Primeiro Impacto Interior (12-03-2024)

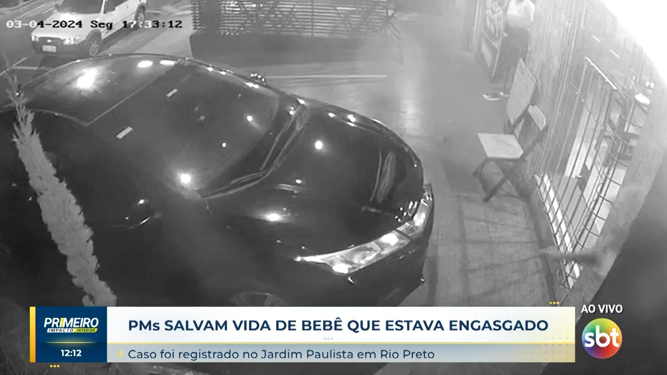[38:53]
desvencilhar essa criança desse problema que é sério que pode inclusive levar o mal maior e até a óbito nesse caso específico as imagens estão mostrando o Cabo Rodrigues estava no patrulhamento de rotina quando foi acionado por populares aí é um estabelecimento comercial um restaurante uma funcionária pediu o auxílio
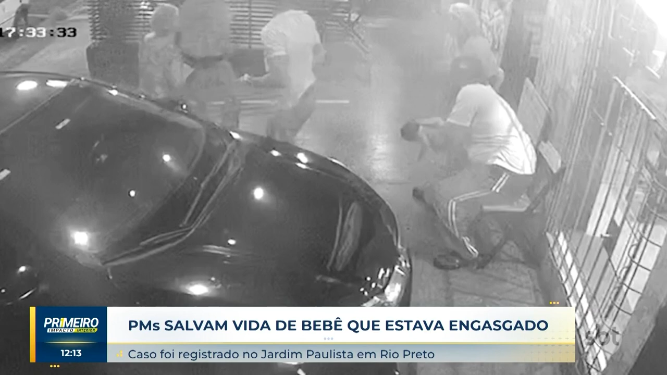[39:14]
porque o bebê da proprietária de um aninho o Joaquim o bebê de um ano estava engasgado tinha tido um problema de